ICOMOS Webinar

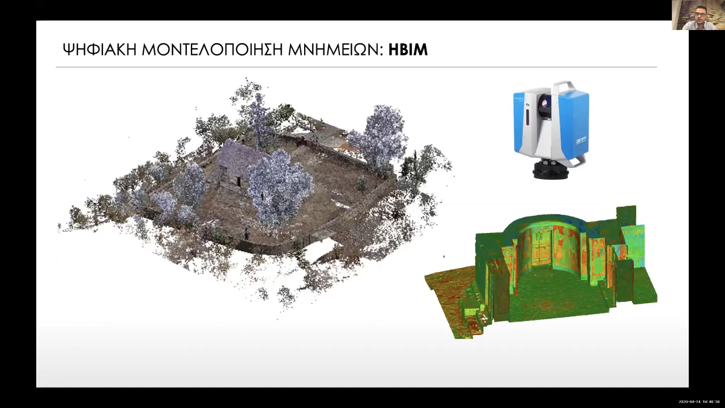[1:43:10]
το οποίο εμείς σε συνδυασμό με τη φωτογραμμετρία και σε συνδυασμό με το point cloud, δηλαδή τη δέσμη σημείων,
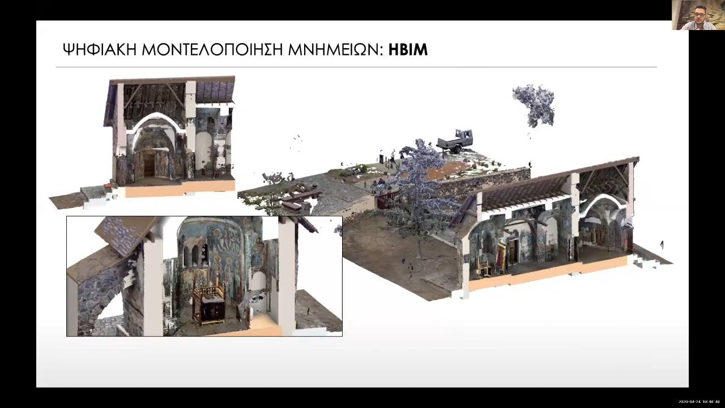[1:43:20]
νέφη σημείων, αρχίσαμε να παράγουμε ένα ολοκληρωμένο μοντέλο με βάση το τι έχει καταγραφεί, ώστε να μπορούμε να αποδώσουμε όσο το δυνατόν περισσότερη γεωμετρική ακρίβεια μπορούσαμε από το μνημείο. Να σημειώσω ότι το συγκεκριμένο μνημείο έχει
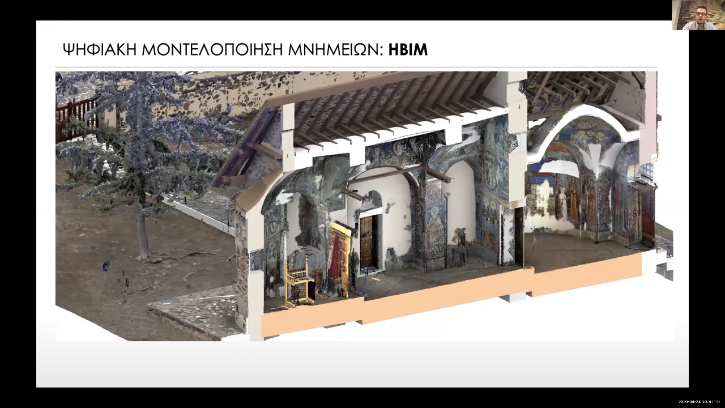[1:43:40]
χτιστεί στα χέρια από πέτρα. Άρα αντιλαμβάνεστε ότι μιλάμε για ένα ακανόνιστο σχήμα,